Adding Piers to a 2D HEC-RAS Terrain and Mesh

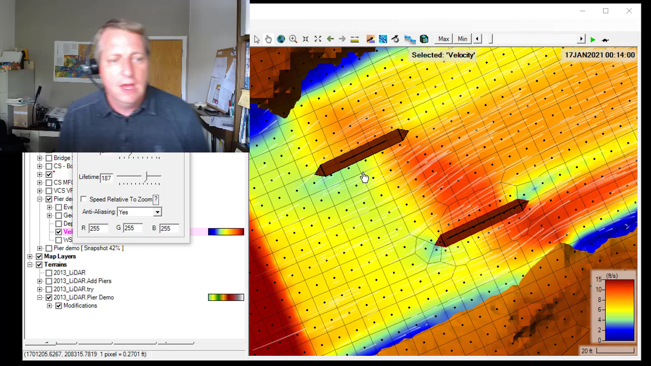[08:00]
And you know, this pier that has the center line through it, it's not performing poorly. You know, you are getting flow split around that. But there is some confusion going on about what's happening at the nose of the pier.